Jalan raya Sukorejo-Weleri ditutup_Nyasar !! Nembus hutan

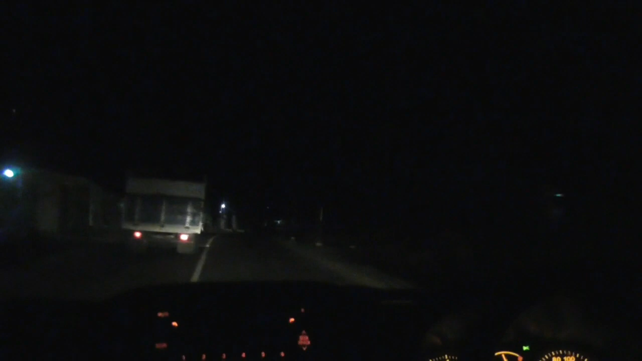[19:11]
Sini teman-teman, yang jalan ditutup harusnya kan lurus menuju ke Weleri.
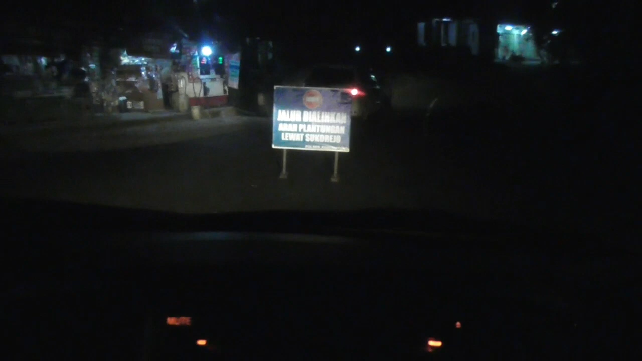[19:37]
Nah, ini dialihkan ke kiri, lewat jalannya sempit. Ternyata dialihkan.
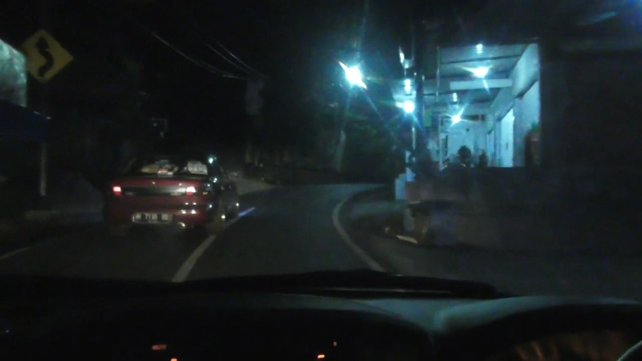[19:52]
Kok dialihkan ya? Lockdown berarti ya? Dibiarkan. Ya,
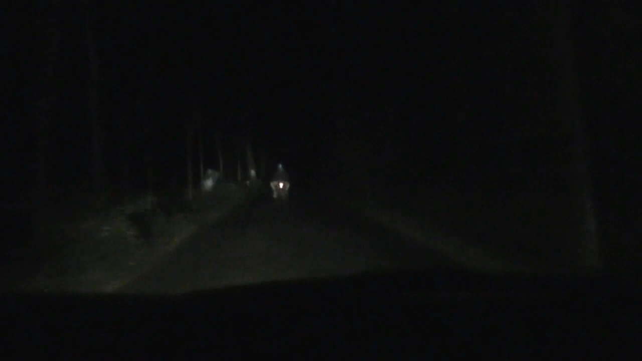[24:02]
Nah, ini kiri gak ada penduduk nih. Kanan kiri ini pohon semua. Wah, nanjak tinggi banget.
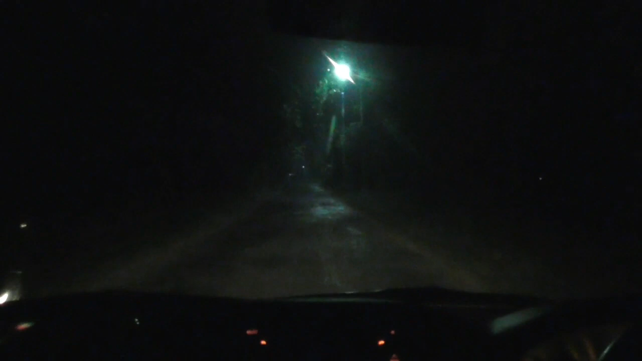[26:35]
Ini yang tadi ada penutupan jalan, jadi kita dialihkan lewat jalan agak mengecil, bukan lewat jalur utama yang ke Sukorejo itu. Entah ini masuk daerah mana nih. Ini kanan ada pohon karet.
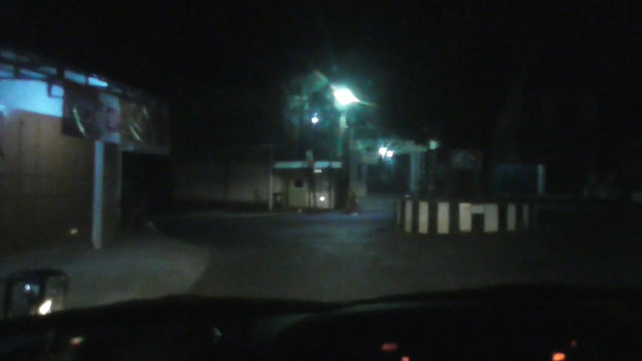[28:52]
Nah, harusnya di bundaran ini saya ke kanan, teman-teman, tapi saya malah ambil ke kiri. Tuh ketemu plang, teman-teman. Lurus ke Parakan Temanggung, kiri Weleri Kendal Semarang. Ya, kita ke kiri. Belok kiri ke Jalan Arkadi, Jalan
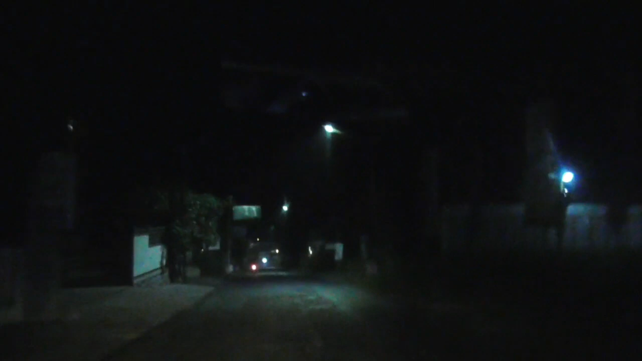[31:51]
Jadi ini balik lagi ke alun-alun Sukorejo. Posisi kita kan tadi dari kiri itu. Nah, tadi saya juga bisa sebenarnya lewat lurus langsung kan, nggak tahu kalau jalannya ditutup. Iya nggak, please? Iya. Ya udah, berarti kita ke kanan nih. Lewatnya Limpung, Batang. Oh. Ini sama nih di belakang kita dari tadi ngikutin.